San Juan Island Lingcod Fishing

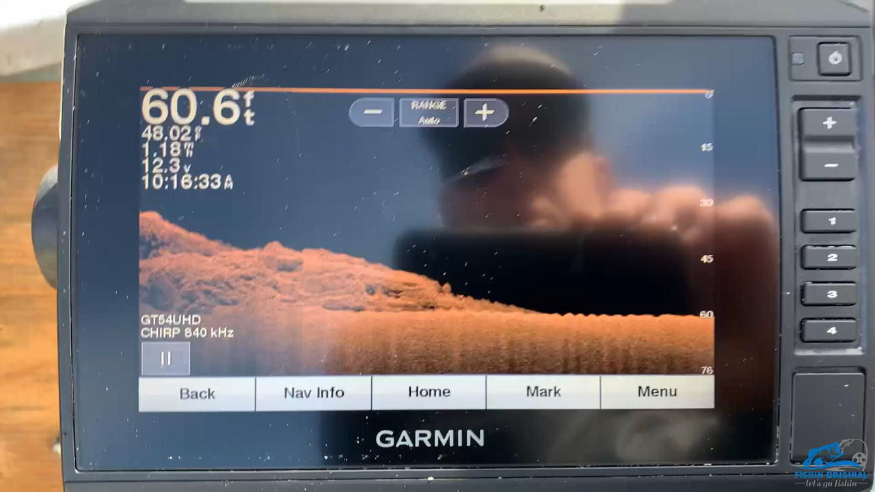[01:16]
On screen: depth 60.6 ft
We got 60 feet of water here, which is a pretty good depth. And yeah, we're gonna go catch a lingcod now on a sand dab.